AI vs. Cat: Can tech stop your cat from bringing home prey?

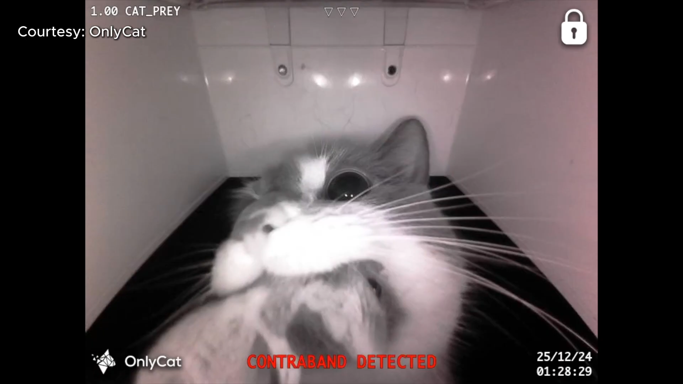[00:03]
Can artificial intelligence keep your cat from bringing home prey? Mice, birds, rats. These are actually all real customer examples of cats trying to bring in different types of prey.
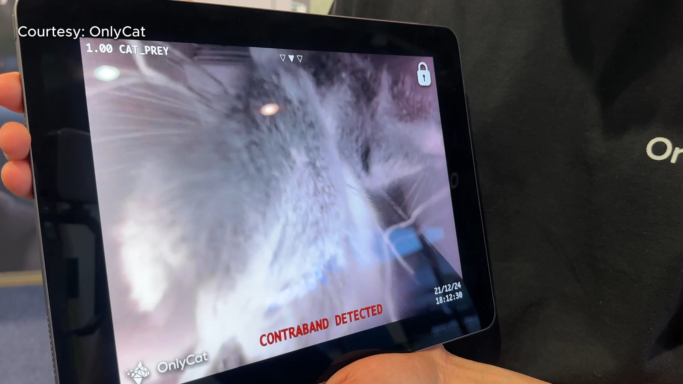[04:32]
AI is just extremely skillful at being able to establish what's... Even sometimes as a cat's approaching, before there's a clear view of the mouth,
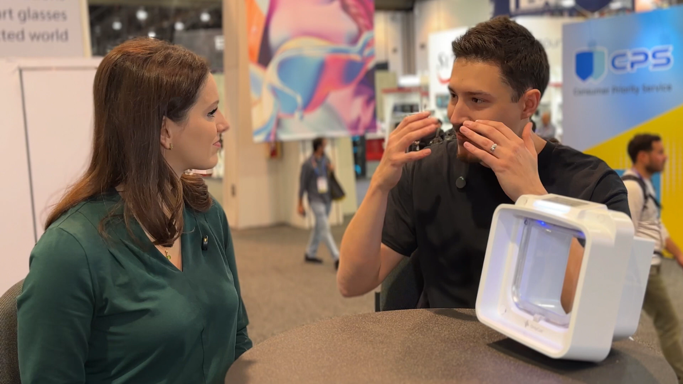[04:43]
almost simply an expression in the cat's eyes, or it can be enough that the system just detects,
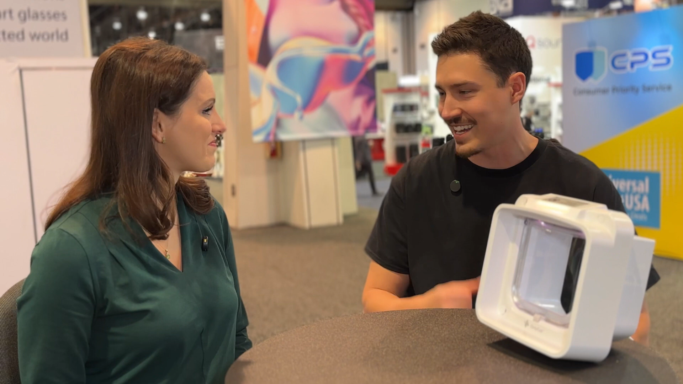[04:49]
faster than a blink of an eye, whether the cat's trying to bring something in. I notice that on a lot of these videos,
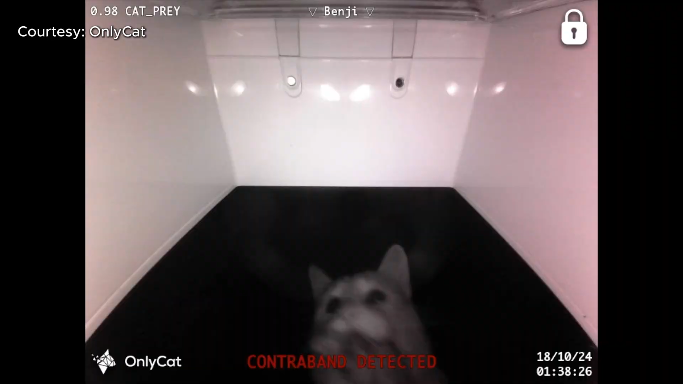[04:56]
the cat's eyes are very dilated, which is what happens to my cat when he's just playing with string toy around the house. So I have to imagine that the AI is picking up on even just the eyes.